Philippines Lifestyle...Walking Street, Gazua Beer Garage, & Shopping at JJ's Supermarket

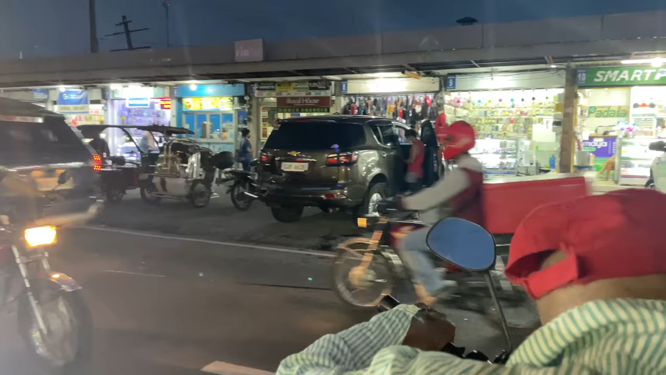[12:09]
It is pandemonium here. I love George's trike, man. It's like riding a Cadillac. Oh, look at all this headroom right here. My goodness, what can I do?
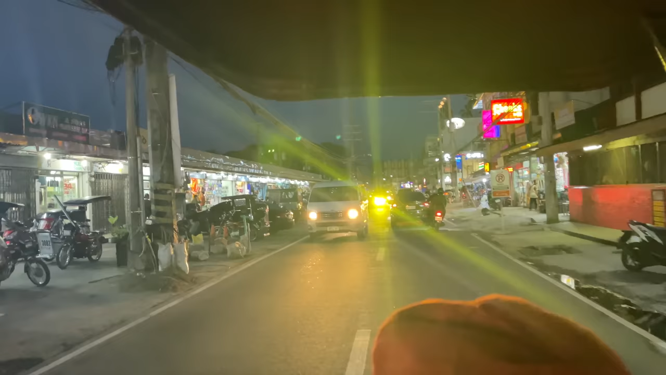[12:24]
Oh, wow. Beautiful lady. This beautiful lady walking down the street.
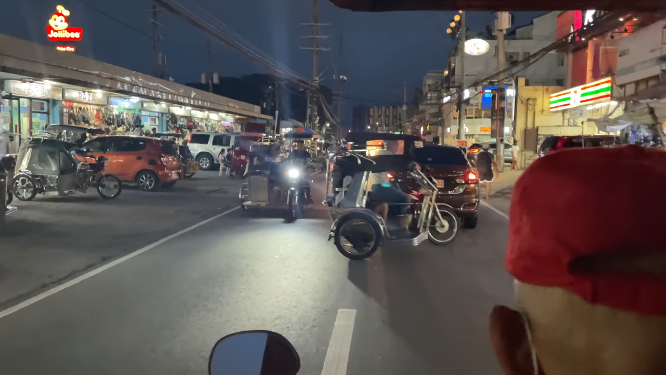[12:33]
Who's that lady? Who's that lady? Sitting in lap traffic here, but just gives me a good opportunity to give you a look around.
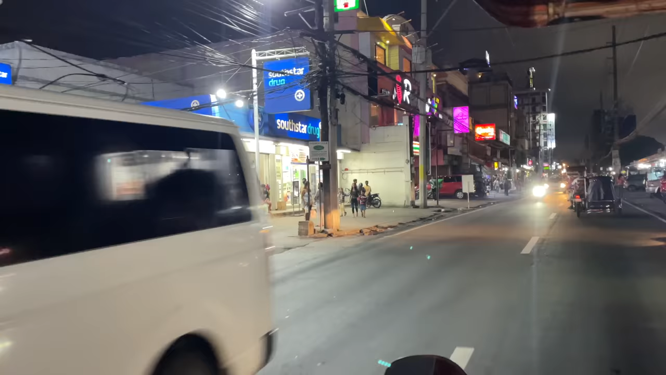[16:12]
Beautiful ladies everywhere you look, there's beautiful ladies.